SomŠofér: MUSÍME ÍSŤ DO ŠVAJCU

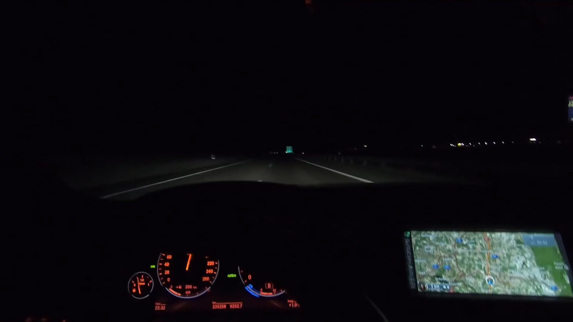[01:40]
Tu nám môžete vidieť diaľničnú križovatku. Zdá sa, že Slováci to celkom berú vážne. Ideme po diaľnici asi 100 km a stretli sme tak maximálne 10 aut. Ide to zatiaľ v pohodičke. Preskočíme do Bratislavy. Máme celkom málo nafty, tak pojeme tankovať.
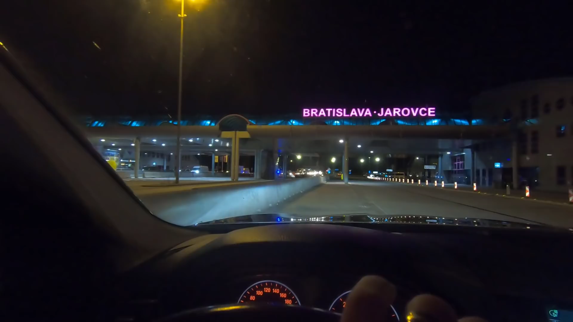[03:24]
My ideme vonku a uvidíme, že či nám budú Rakúšania niečo rozprávať, alebo či bude nejaký problém prejsť. Ale tak, viac na Slovensko je takto poriešený momentálne. No a takto vyzerá rakúska strana. 50-ka, nikoho nikde. Koniec 50-ky, sme v Rakúsku. Ani živej nohy.
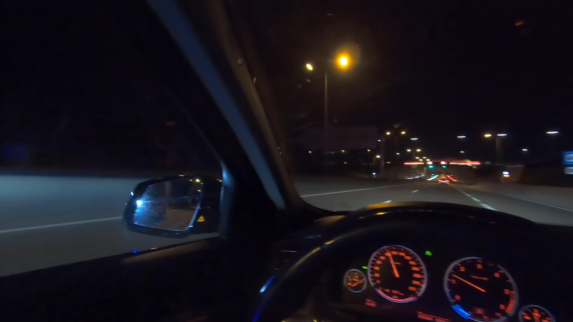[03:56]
Sme vo Viedni, všetko ide v pohode, akurát ide sanitka okolo.
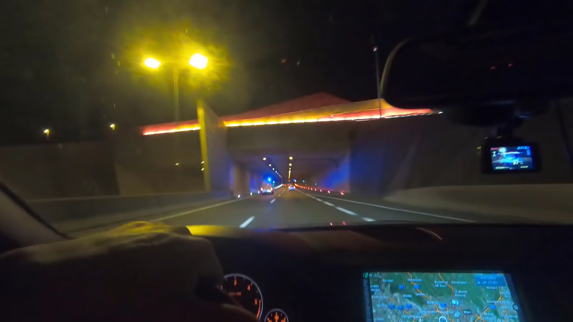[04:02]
Ináč všimli sme si na hranici, že fakt niektoré auta otáčali. Videli sme nejaké anglické špezetky, aj srbské. Takže asi vážne robia to, čo povedali, že tých, čo nemajú trvalý pobyt na Slovensku, budú otáčať na hranici. Ideme ďalej, ešte máme pred sebou dobrých 900 km. Uvidíme, aké to bude.